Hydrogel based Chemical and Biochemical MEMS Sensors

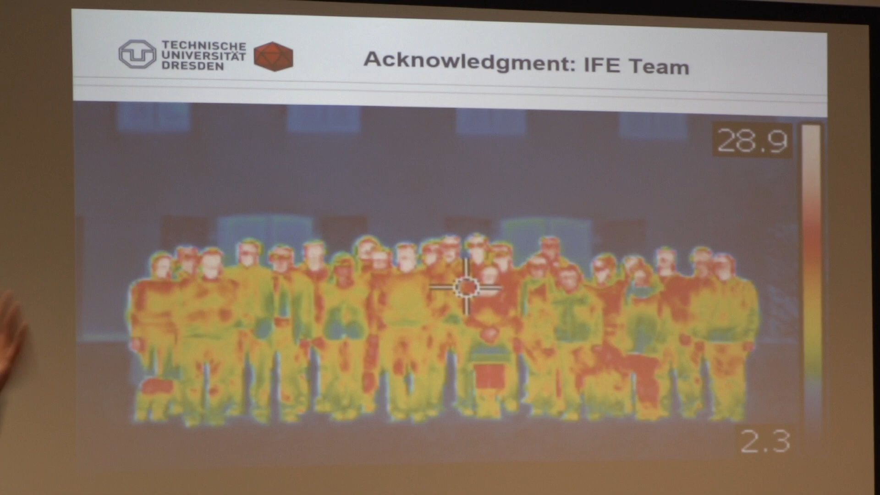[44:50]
now now this was a little bit the conclusion from my own experience working in the sensor field for many years so I have to thank many many people in our lab and I told we are doing a lot of work in the infrared sensor and system field so you can
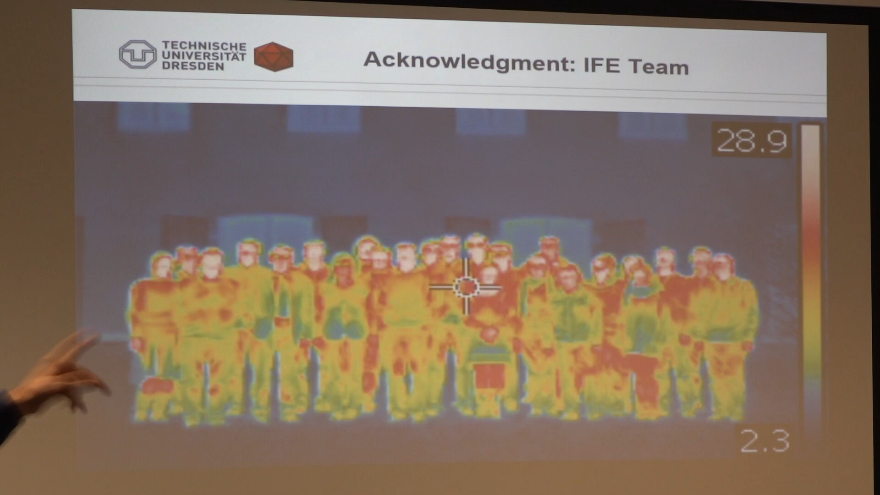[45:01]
possibly estimate who am I that that that's me here that's that's me so many many other